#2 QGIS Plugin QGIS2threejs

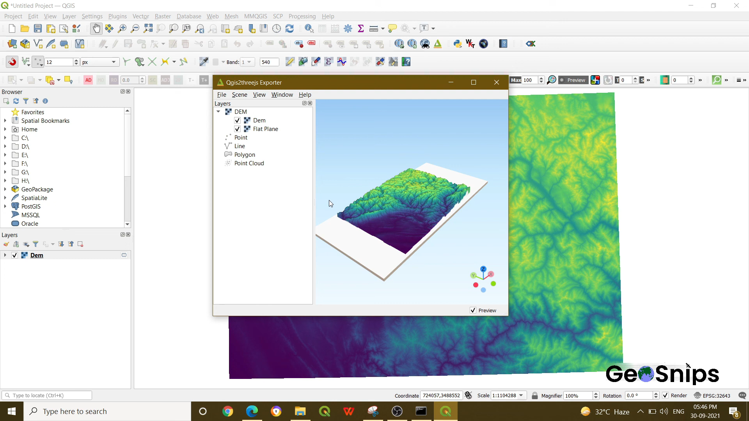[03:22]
qgis and you can create any 3d model of them like this in your qgis itself so that's it for today thank you